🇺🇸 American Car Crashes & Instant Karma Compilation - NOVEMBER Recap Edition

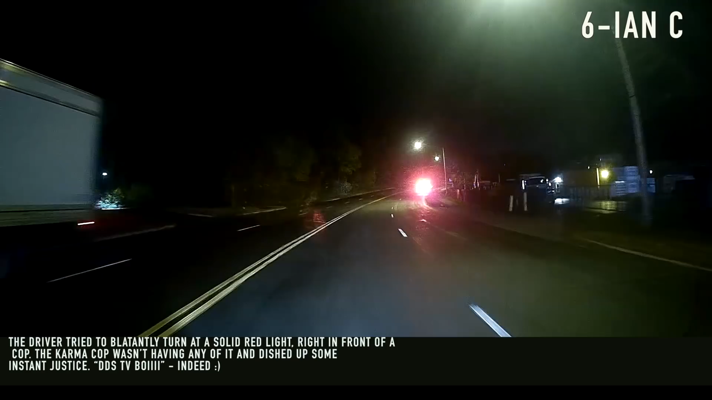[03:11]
The driver tried to blatantly turn at a solid red light right in front of a cop. The Karma cop wasn't having any of it and dished up some instant justice. DDS TV boy, indeed.